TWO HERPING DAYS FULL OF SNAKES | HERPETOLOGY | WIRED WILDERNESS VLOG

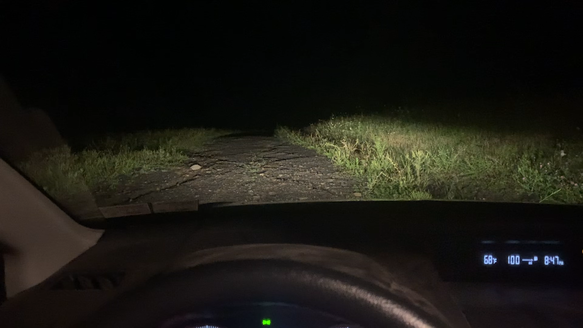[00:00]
All right, everyone, I decided to do a little road cruising tonight since we got a lot of rain today and we're only a few yards down from the house and we already cruised the first species.